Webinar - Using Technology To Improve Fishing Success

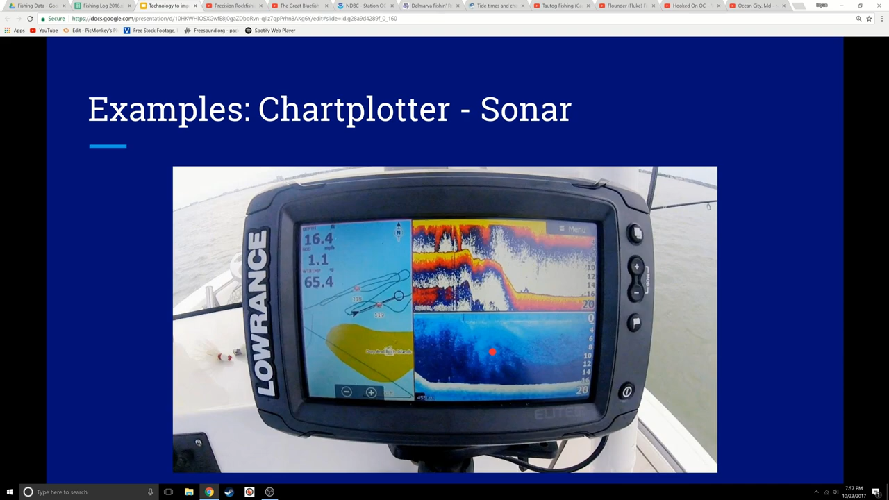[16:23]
But you might find very specific sections on the thoroughfare that might hold more flounder or hold the most fish. So, you might catch a fish in 10 feet of water, but you might catch 10 fish in 7 feet of water. And you'd want to continue to look for those trends when you're fishing to see if they play out. So, very important to use your technologies to help you. Here's a classic example of bait bigger fish sitting around a bait ball.
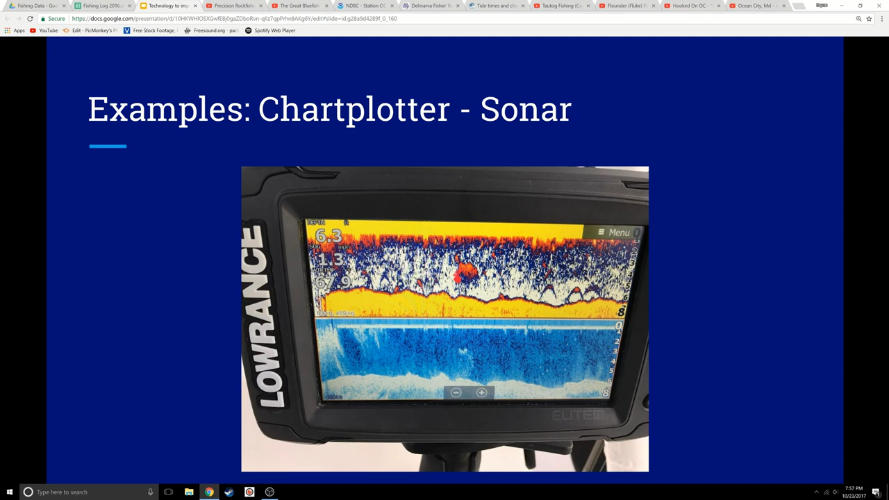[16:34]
You know, right here in the bays. Here are active fish that are moving. Anytime you see straight lines, that's fish on the move, and that is almost always indicative of a good bite.
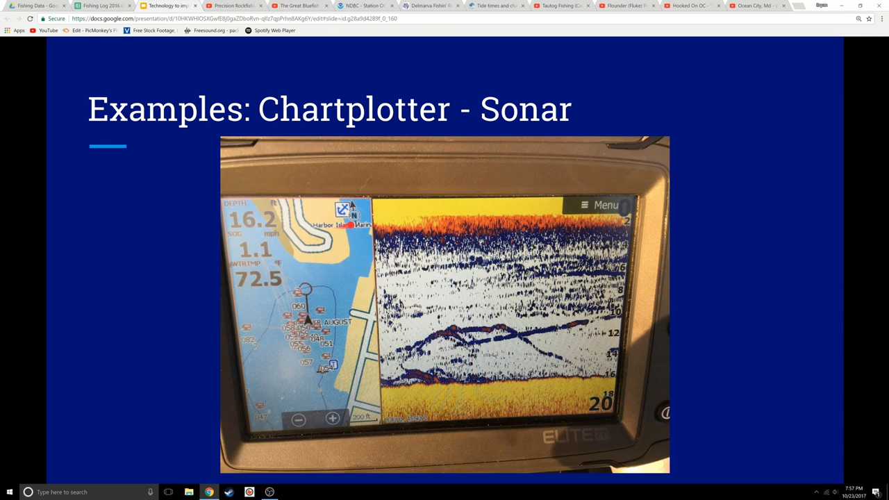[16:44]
Here, we're over by Harbor Island, and there's a little ledge here that drops off. And obviously, you know, plenty of fish have been caught over there, active fish. One nice thing about your chart potters and sonar, too, is they give you specific information.
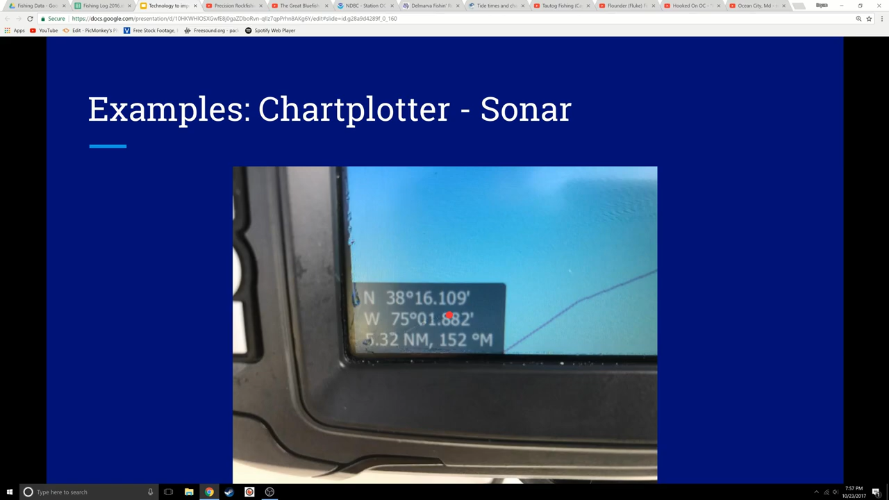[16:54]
So, you can choose to share that with friends or just have it for yourself. Here's another example of a ton of fish. This is when the big blue fish were here. We're in the bay behind Assateague, and they're staged here.
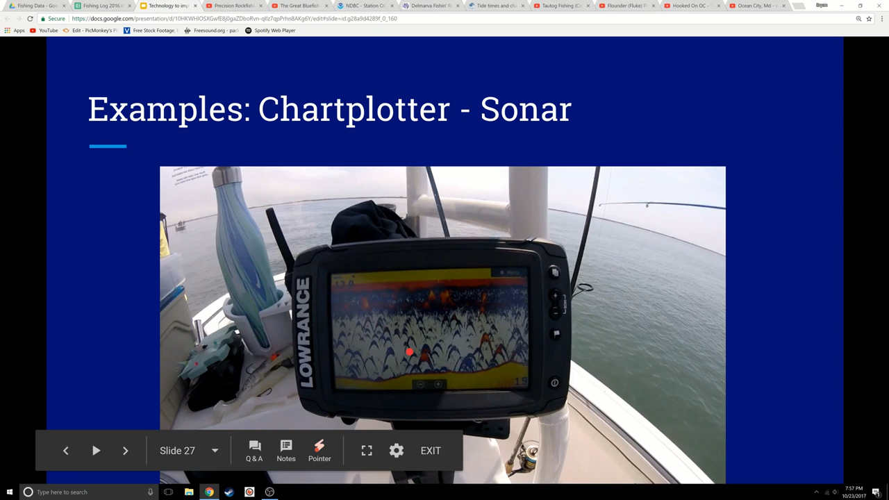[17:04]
These are generally less active fish, and they were that morning. We had a hard time getting these guys to bite, but we certainly knew they were there. We came back later and had a real good time. Side scan is a newer technology that's really, you know, great, too.
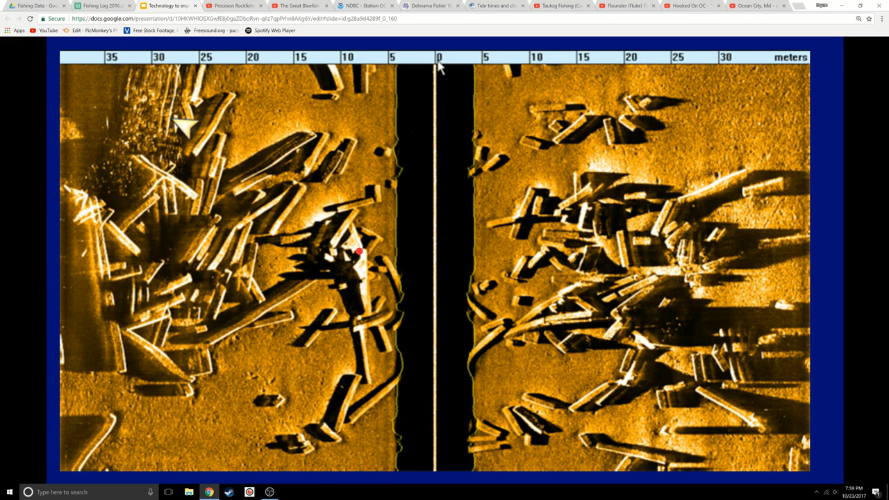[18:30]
I'll set up so that I can stop over this or throw the anchor and stop right over this based on your chart platter and try to drop around this. You might hit this and, you know, bump, bump, bump, drop it down in there, and boom, flounder or a tall tog or something like that. So, it really can help you dial, and you can use it. This is not the inlet, but the inlet actually looks a lot like this in certain spots. This is the water column here. And, clearly, this is a very rocky area over here. This is a clear area where the rock and it shallows up a great deal, and then it drops off over here. So, you can see where it shallows up a lot over on this side. The water column also helps you with that. So, this would be an area of a great amount of rock, and this would be an area with little to no rock. Okay? Same here. Hardly any rock here, but big bunches of rock here. So, this would be your tog in area.
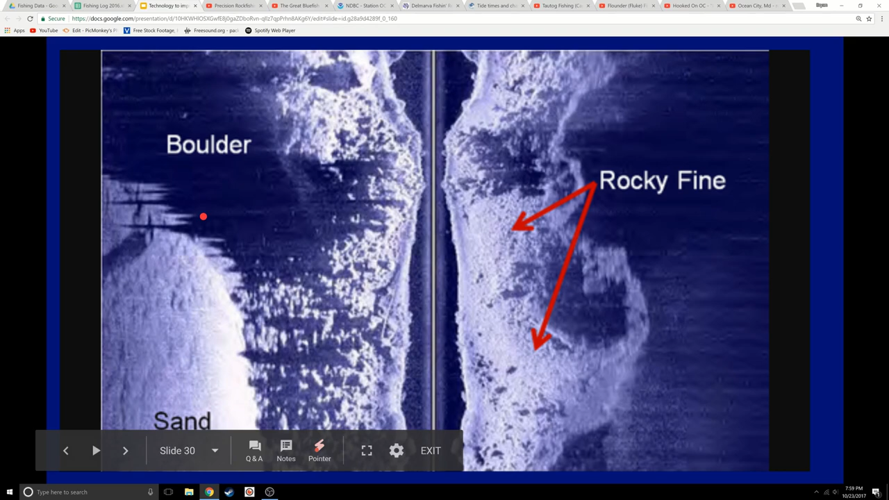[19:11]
This might be an area that holds some flounder, especially right around here. But, again, you can plot this. Put three points here. Boop, boop, boop. Go over this and bump troll or anchor or drift if you can get the drift to cooperate. Go right over this area. See if you can catch some flounder right on the edge here. You might not lose as many lures drifting right here. You're going to lose lures drifting through here, hitting the bottom. So, it'll help guide you. Hey, it may save you some money. Here's an actual example out on Little Gull Shoal that we did. We were out scanning it. Basically, we used the buoy and did larger and larger circles with our side scan on and found these gigantic boulders sitting in there. These are not man-made. These are gigantic. They've been here for a long time by creation. And these are great areas to use.
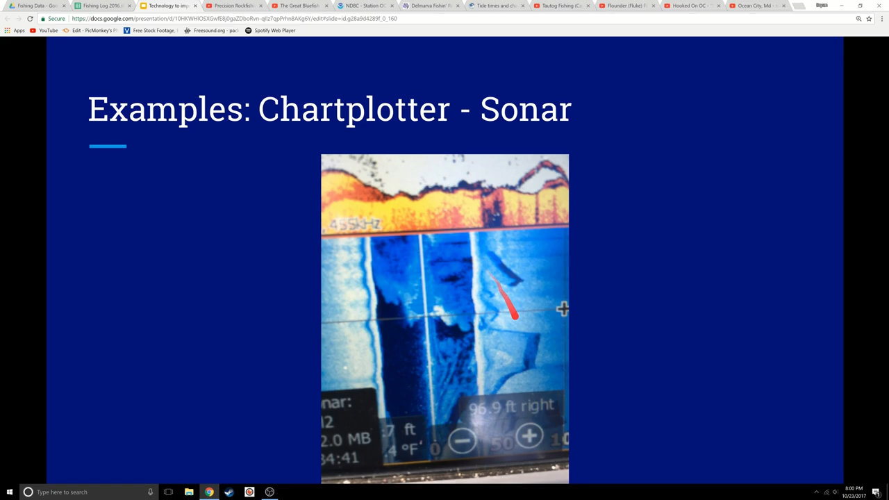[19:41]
You could, you know, stop up here and chum, try to get some fish to move. You could go over top of it and also try to find fish there as well. So, clear, great areas to find for fishing. Okay. Another thing here.